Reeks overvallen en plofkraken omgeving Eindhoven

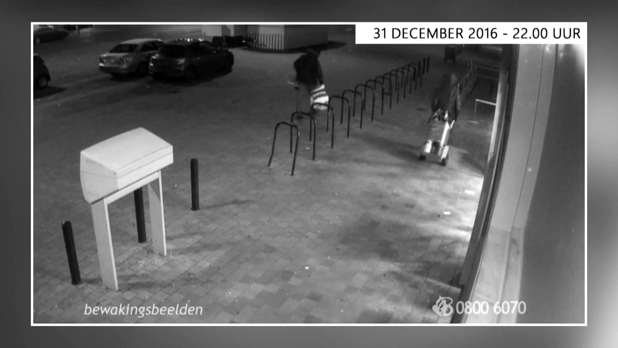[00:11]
Op 9 november 2016 wordt de inhoud van een pinautomaat met geweld gestolen...
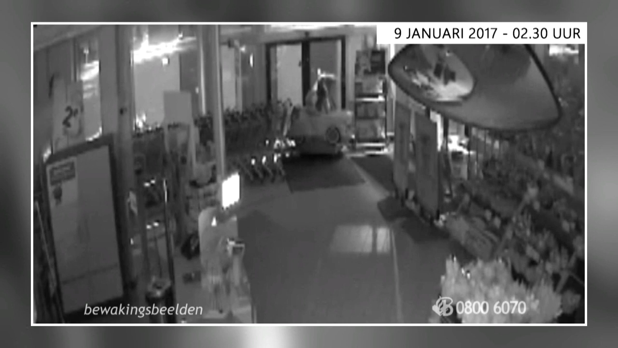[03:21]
Maandagnacht 9 januari. Met veel geweld rammen ze door de toegangsdeur.